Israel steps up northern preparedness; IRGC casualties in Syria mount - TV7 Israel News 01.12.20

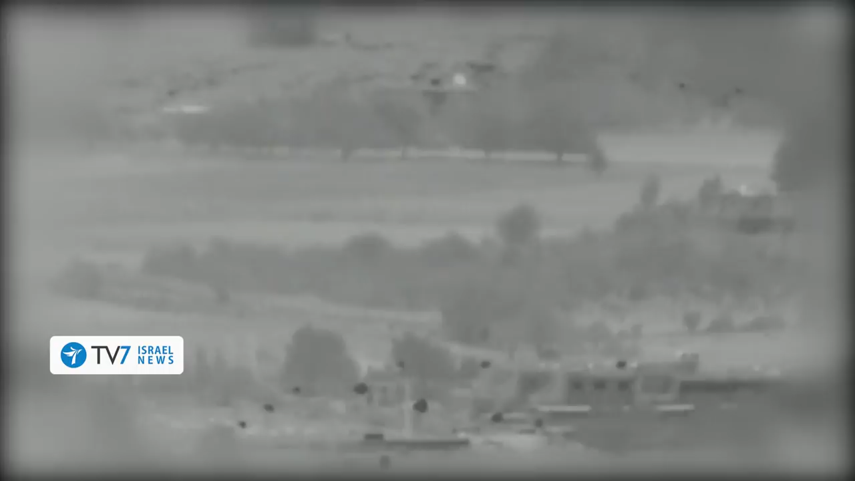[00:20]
And in today's top stories – the Islamic Republic of Iran is seemingly paying a heavy price for its relentless
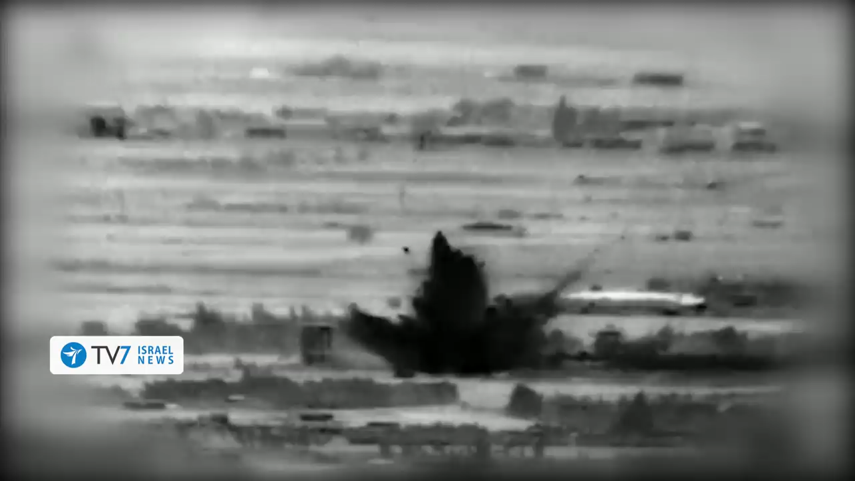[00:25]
efforts to entrench militarily along Israel's northern front – amid a growing number of reports over repeated targeted strikes against Quds Force personnel and installations in Syria.
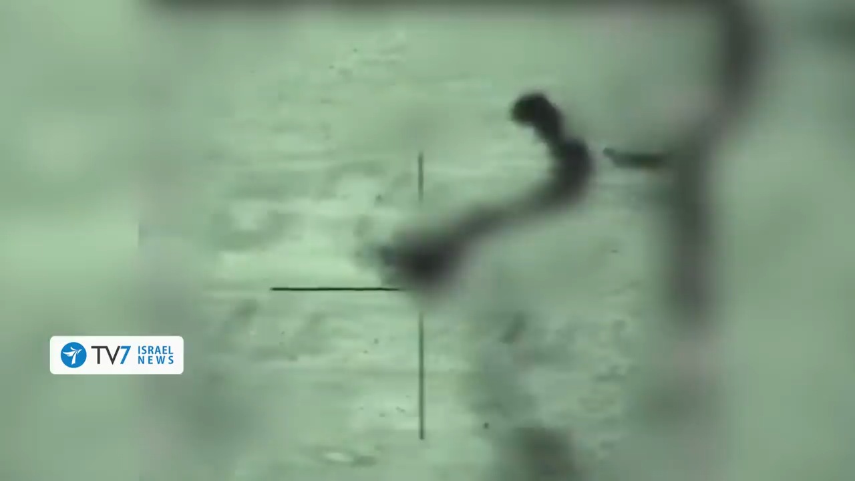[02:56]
Subsequently, unidentified drones reportedly targeted a vehicle belonging to senior Quds Force commander Muslim Shahdan overnight Sunday.
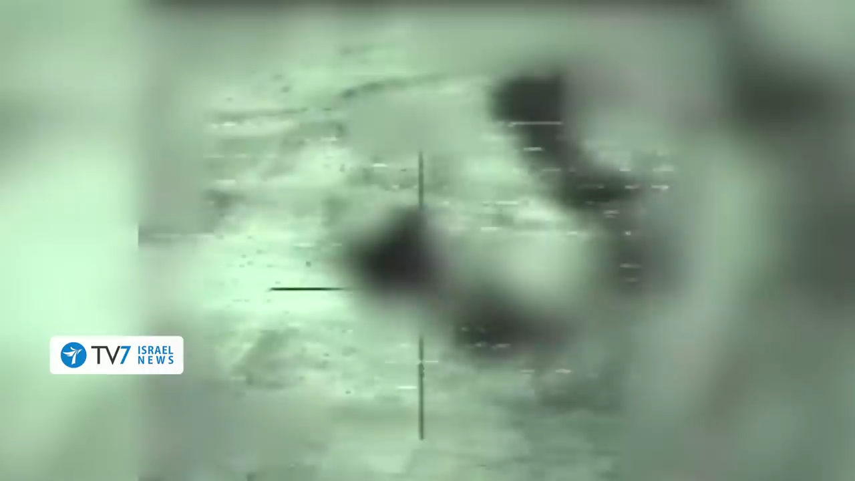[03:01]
The targeted assassination occurred when Shahdan's vehicle crossed the Al-Qaim border from Iraq into Syria,
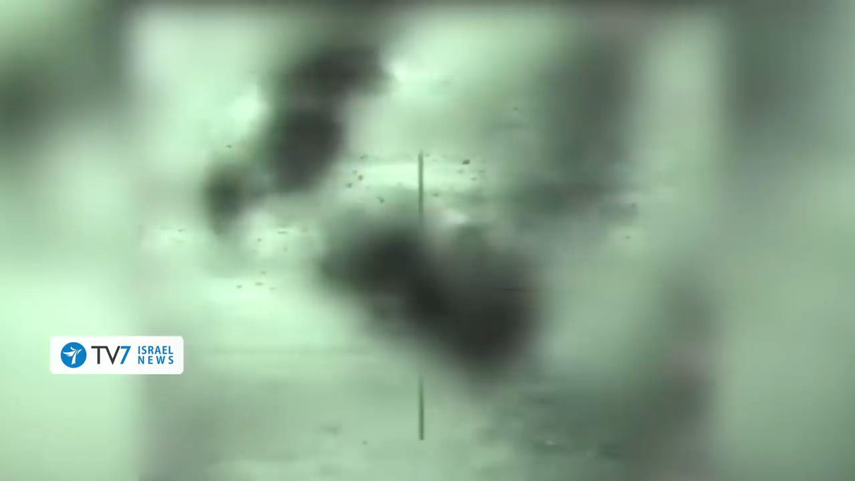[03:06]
killing him instantly, alongside three other IRGC operatives.